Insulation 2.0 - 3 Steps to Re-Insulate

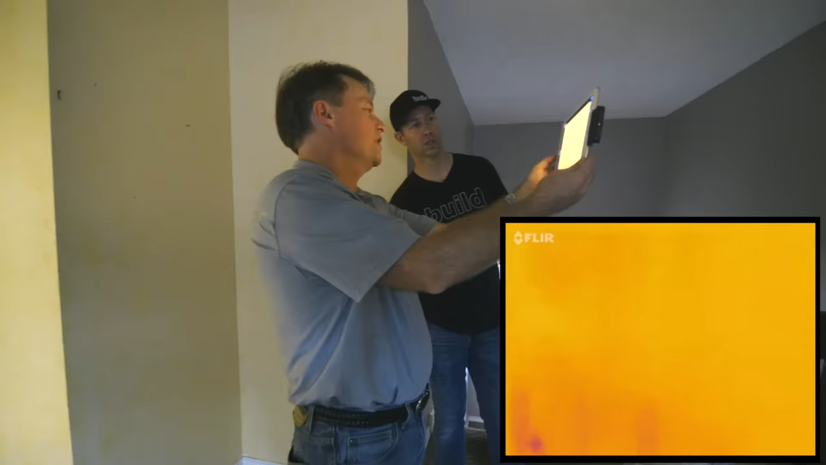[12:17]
Whatever we see is going to have to be pretty bad in order to capture it. Yeah, but you're seeing that same. We're having those leaks up at the ceiling line.
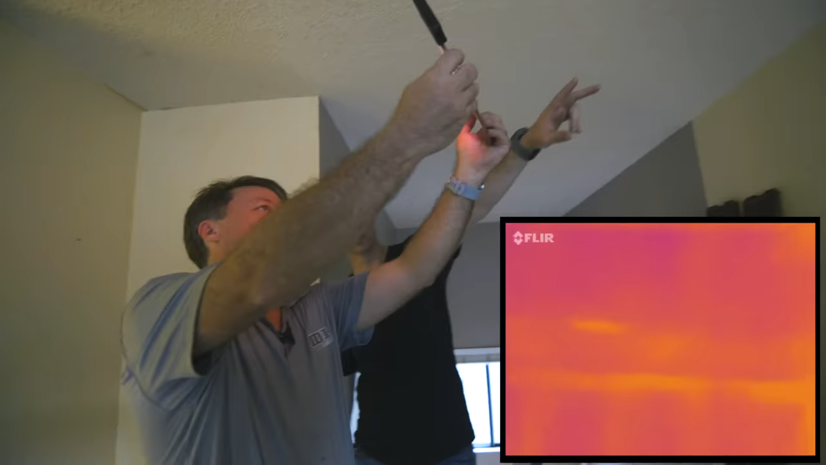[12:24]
We are. Oh my gosh. Look at that.
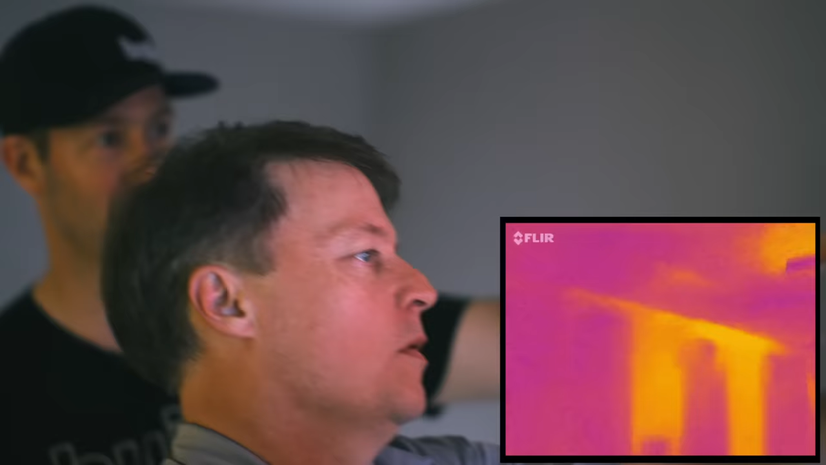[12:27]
We're missing some insulation in those walls right there. Yeah, that area there is really...
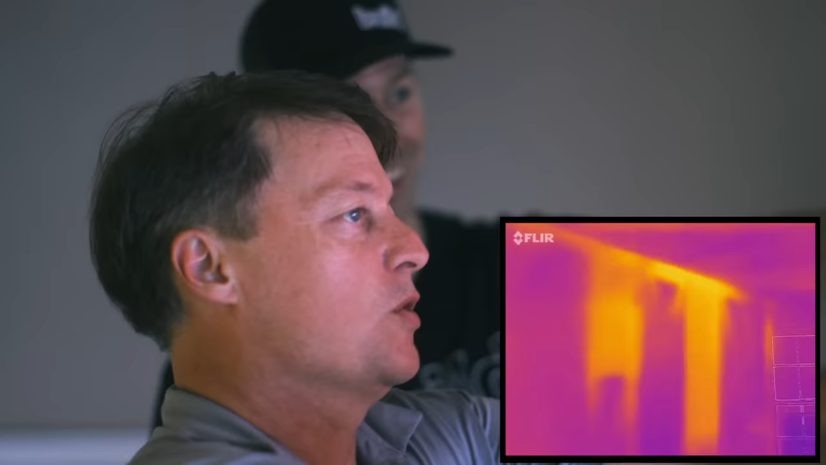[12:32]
I was up there with Sean before. Those bats had fallen down into the attic.
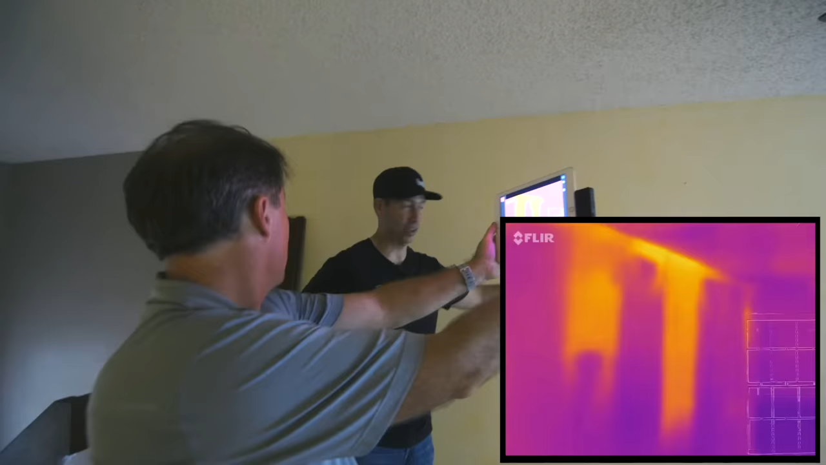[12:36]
And I'd be willing to bet that it's been like that for 20 years. Missing insulation in these walls right here.
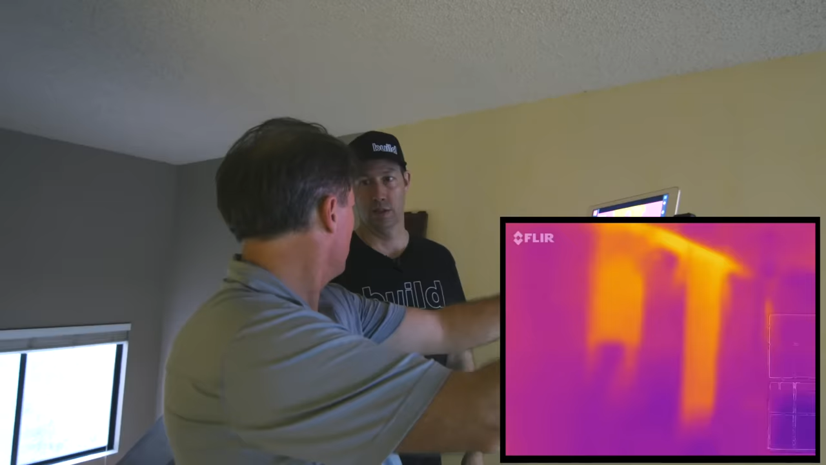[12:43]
That would make this one of the more uncomfortable rooms. For sure. And these knee walls are just missing insulation. Super, super hot.
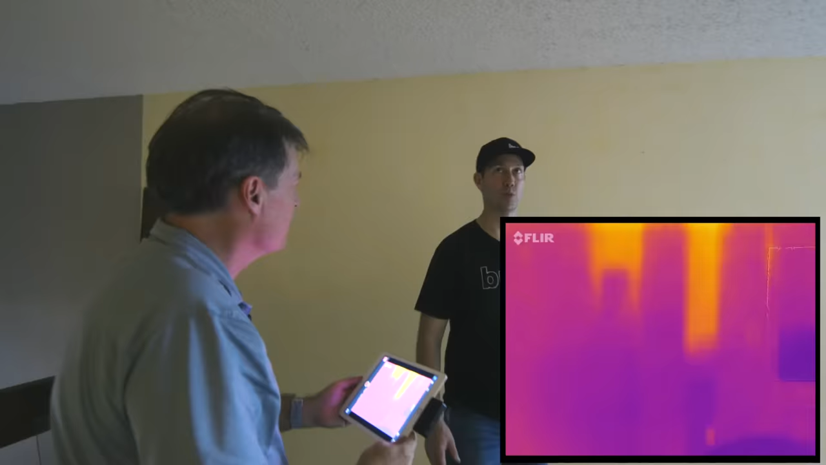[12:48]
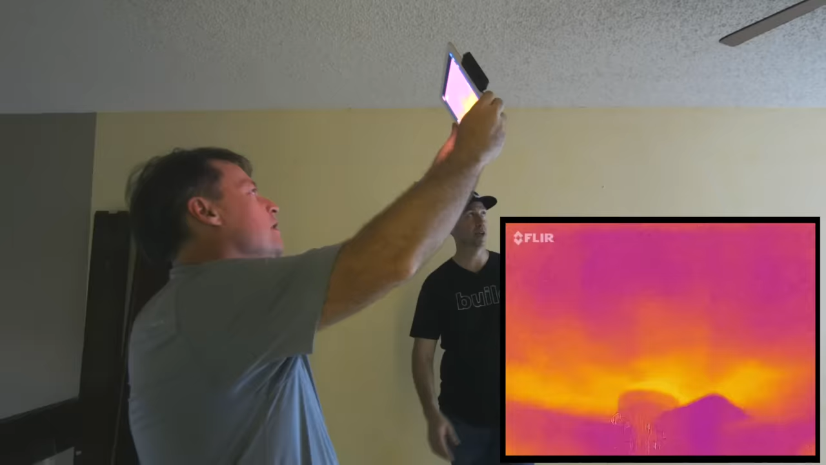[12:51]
Now, ceiling line is going to be hard to tell, but my guess is anywhere you see a fan, you're going to see some massive infiltration. Anywhere you see these registers in the ceiling, you're going to have massive...
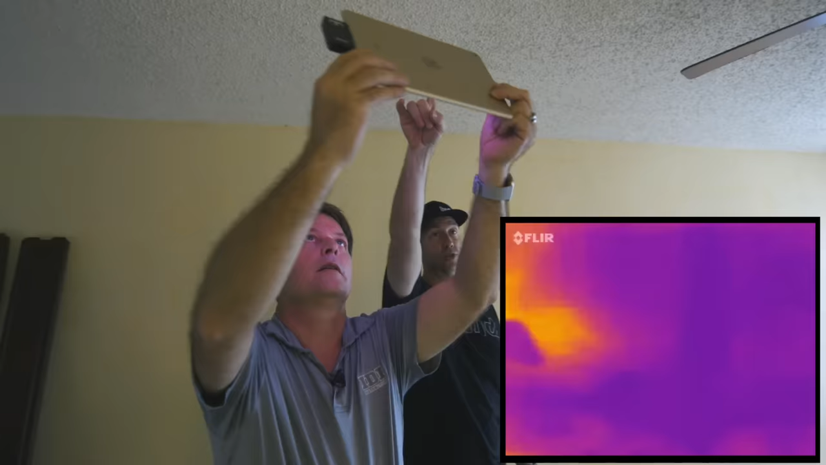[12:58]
Well, we got one between the registers. Take a look at this. Your ceiling. Oh yeah.
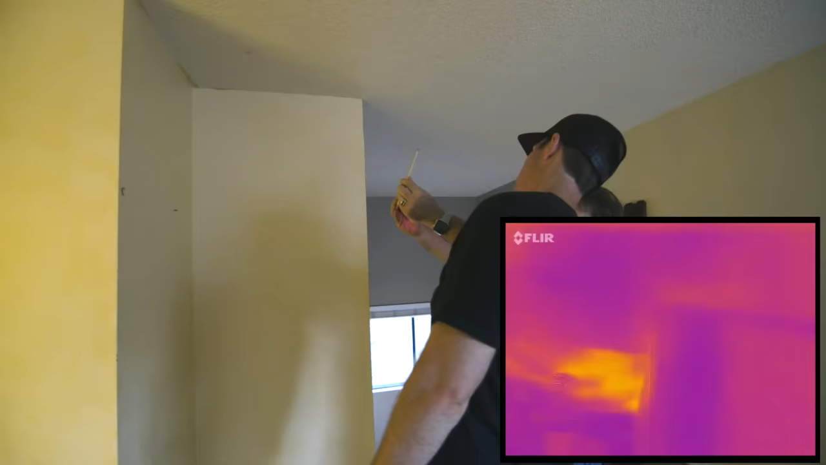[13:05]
That ceiling plane is super hot right there. All right. So, Ken, upstairs here, we've got a traditional upflow unit.
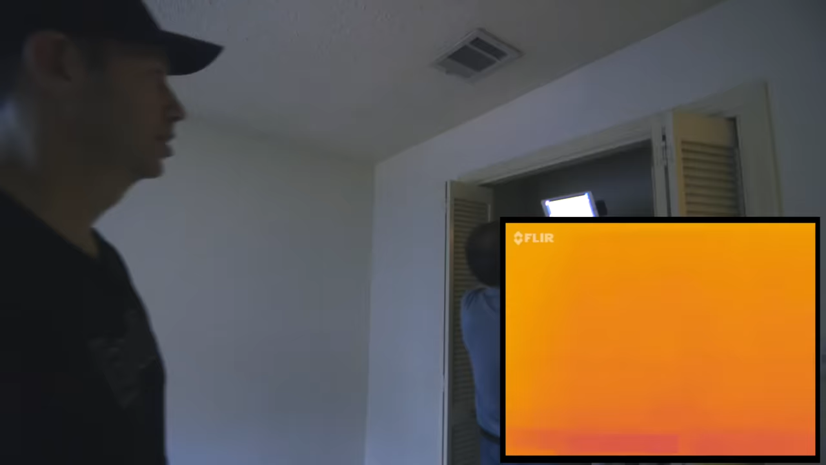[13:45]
Oh yeah. Look at that. Nice. Definitely a good spot for heat. Oh man.